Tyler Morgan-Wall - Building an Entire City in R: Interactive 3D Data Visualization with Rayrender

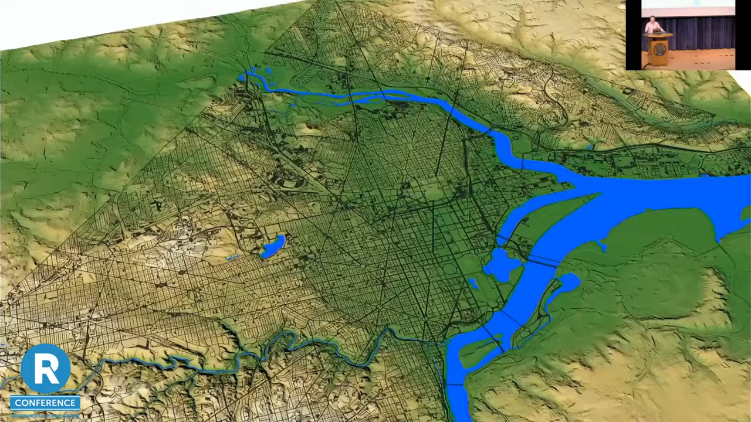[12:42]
And now all we need to do is add our buildings with a single call to ray shader's render multi-polygon Z function.
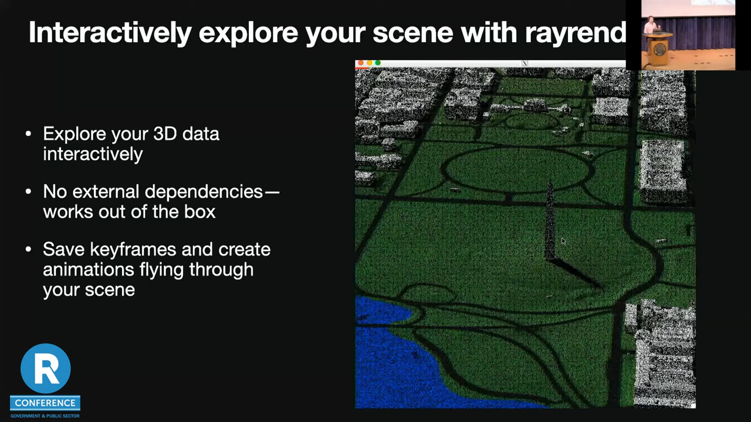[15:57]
real-time 3D graphics device built into RayRender and working out of the box with no dependencies.
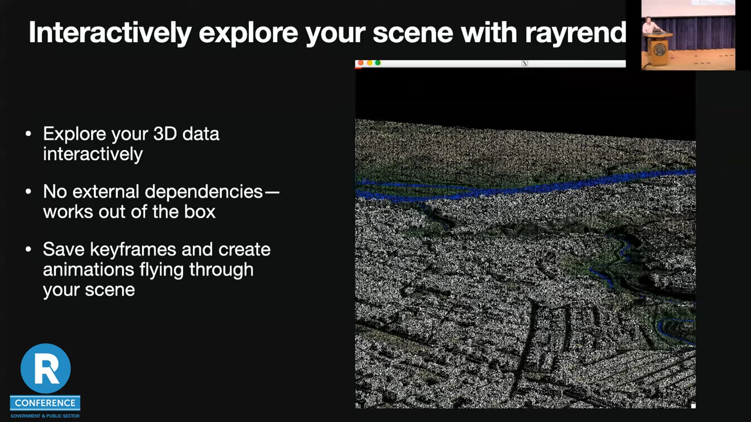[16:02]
So if you can use ray shader interactively, you can use this 3D RayRender view.
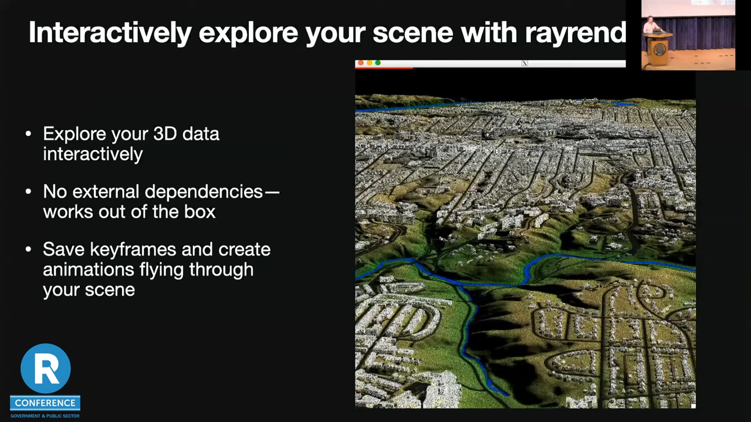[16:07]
So here I've recorded a video of myself flying through DC, visiting various landmarks, parks, and stadiums throughout the city.
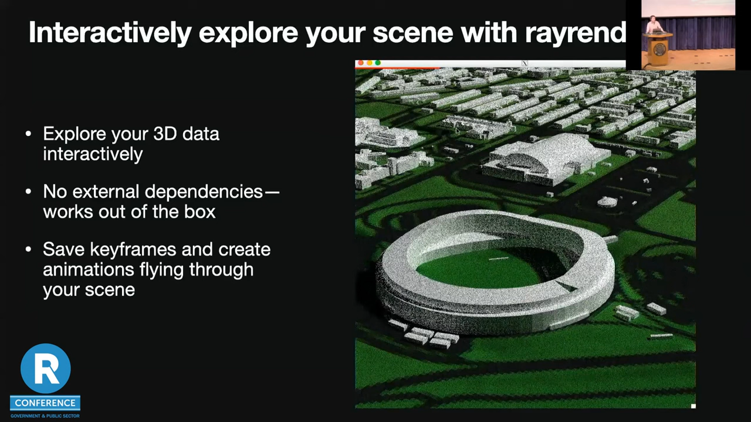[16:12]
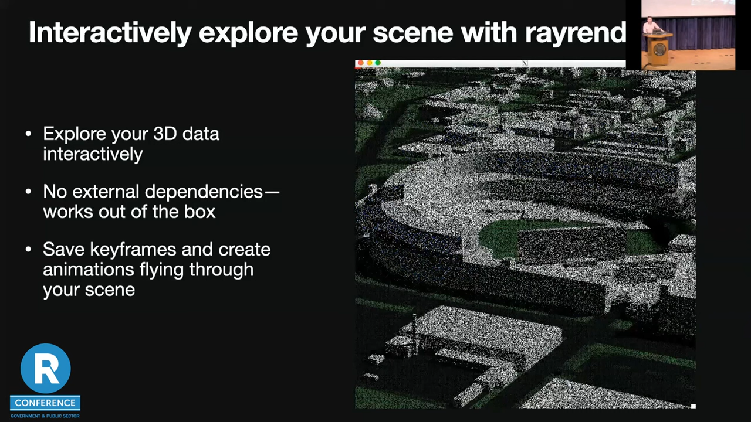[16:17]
You can fly around your scene with just your mouse and keyboard and find the best angle and print out your camera info for future use.
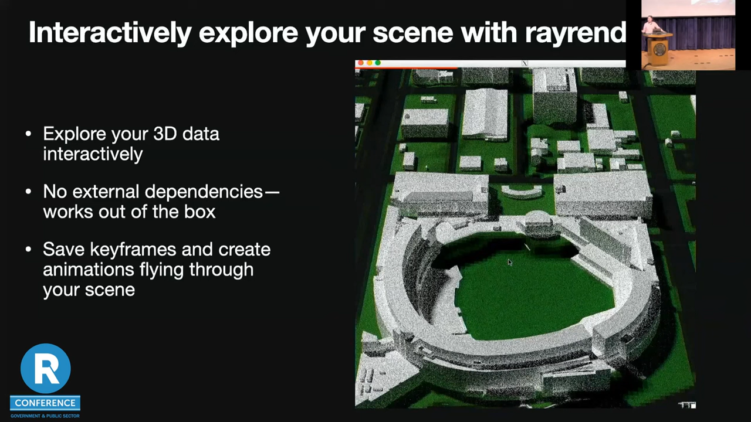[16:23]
Or you can interactively save keyframes and generate an animation smoothly flying through your data visualization, like a helicopter flying through a city.